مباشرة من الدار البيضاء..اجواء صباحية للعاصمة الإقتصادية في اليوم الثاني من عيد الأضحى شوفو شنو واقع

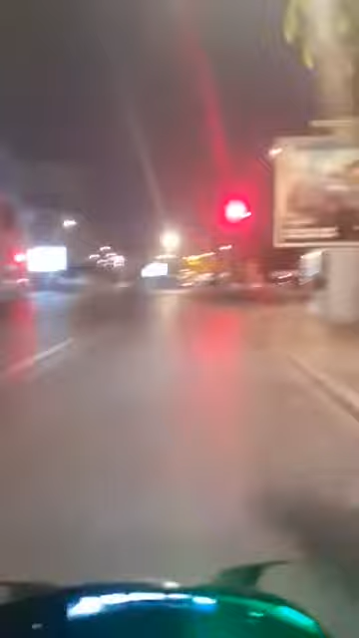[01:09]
المشاهدين متابعي قناة شوف تيفي، مرحبا بكم في هذا البث المباشر بالضبط مدينة الدار البيضاء العاصمة الاقتصادية. كيفما كتلاحظوا مع المشاهدين الكرام، أجواء صباحية في صبيحة يوم الثاني من عيد الأضحى.